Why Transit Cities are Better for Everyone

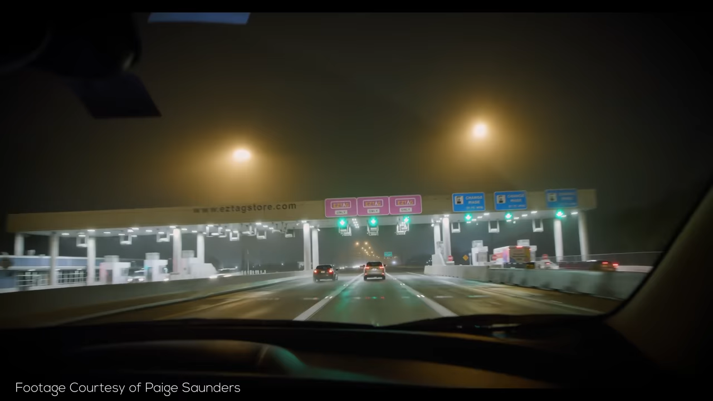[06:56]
you'll also have to pay quite a lot of road tolls. Now, depending on whether you want to pay a toll or not, going from the city center to the airport is quite a bit different in Houston.